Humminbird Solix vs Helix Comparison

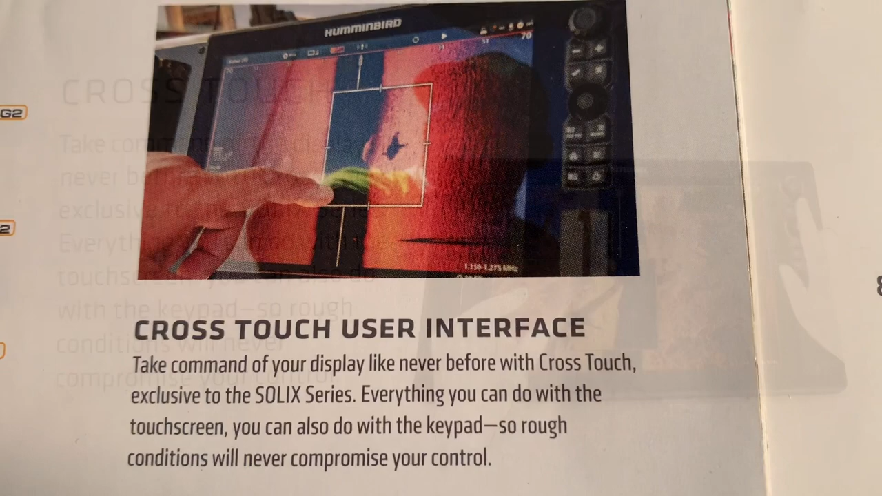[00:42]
With the Solix, you can use the touch screen, but you can also use the keypad and toggle switch as well.
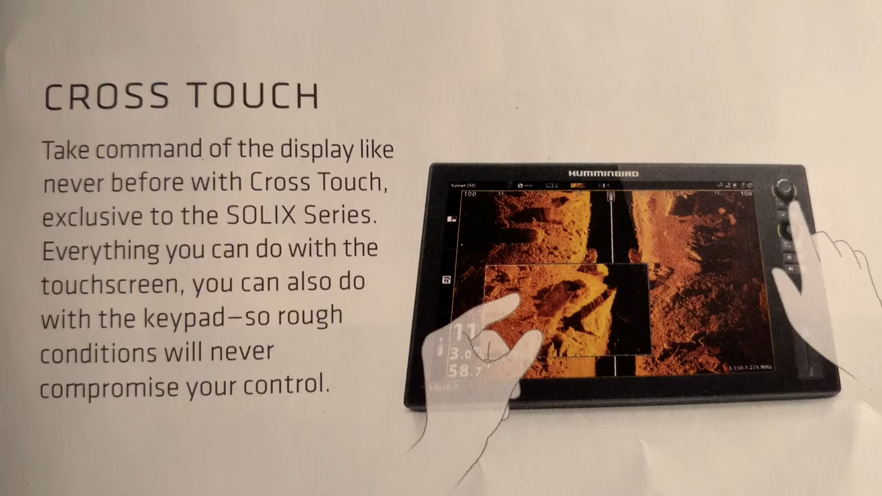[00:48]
With the cross-touch interface, you can fine-tune things quicker,
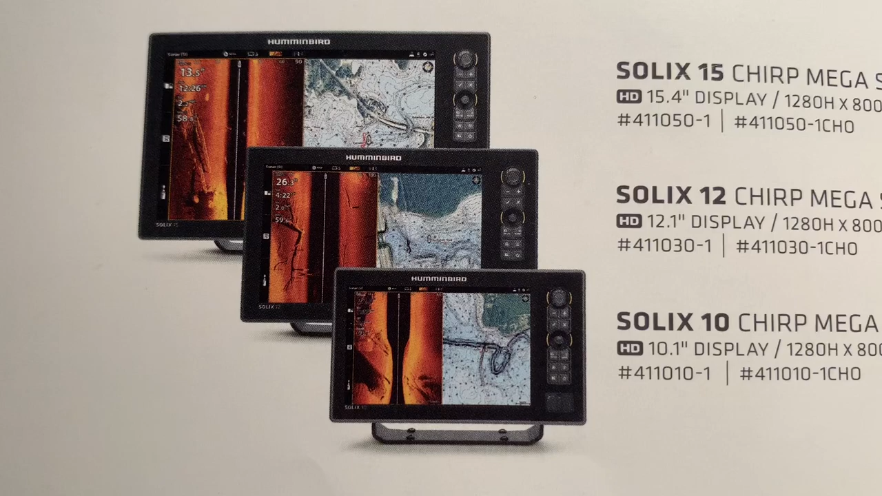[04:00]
With the Solix series, you have more customizable favorite options than you do with the conventional Helix.
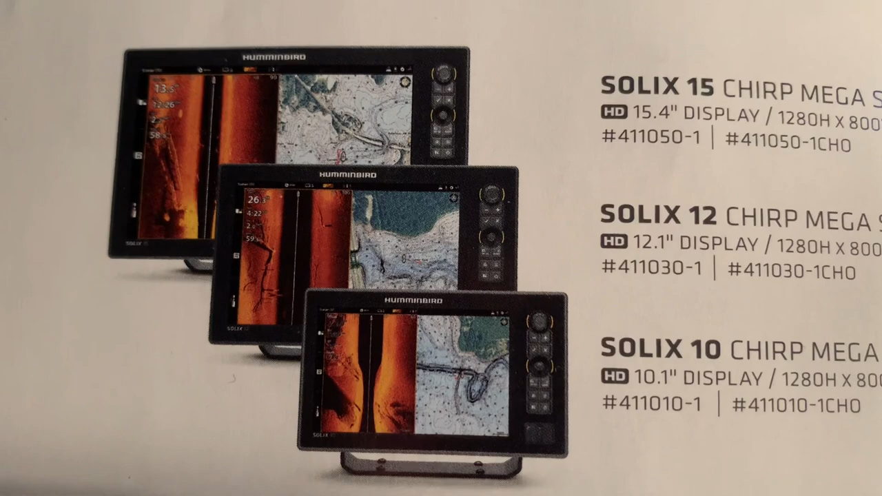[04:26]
Solix has waypoint storage of 10,000 waypoints.
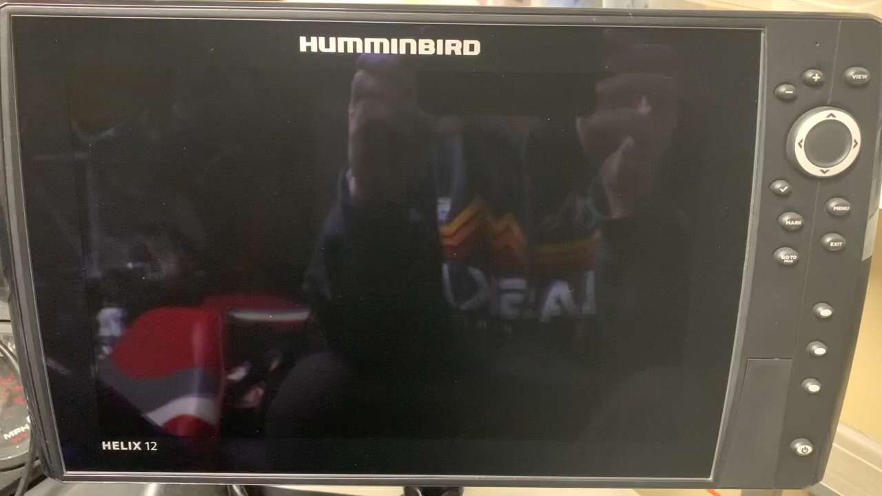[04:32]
Helix units have storage waypoint capacity of 2,500 to 2,750 waypoints. With the Solix, you can use the four pane feature,
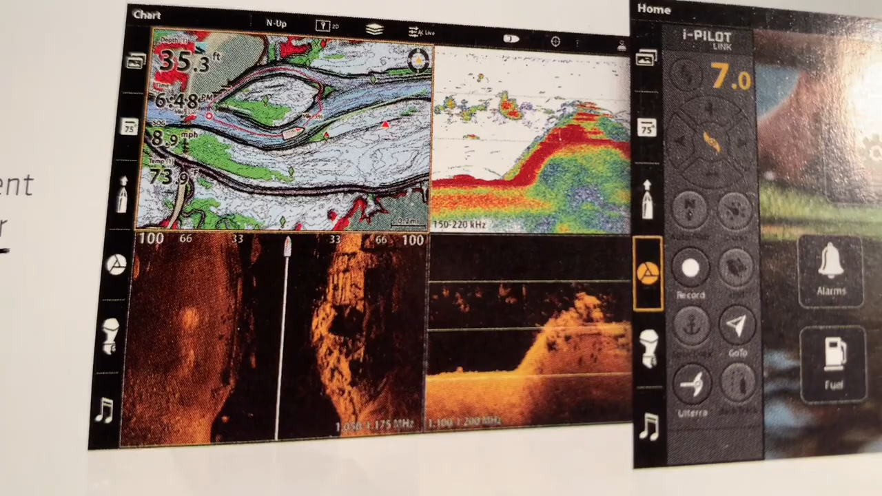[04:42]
On screen: depth 35.3 ft
which is chart, 2D, side imaging, and down imaging.
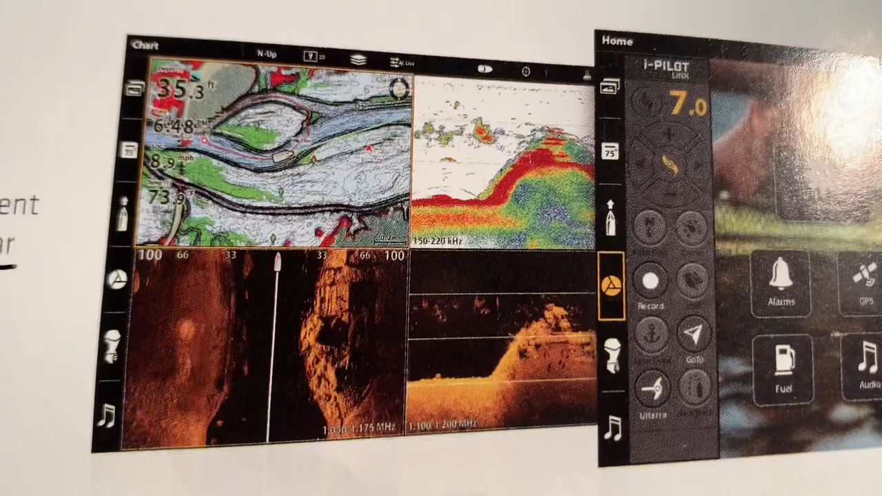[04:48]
On screen: depth 35.3 ft, speed 8.9 mph
On the Helix, you can only get the three pane feature.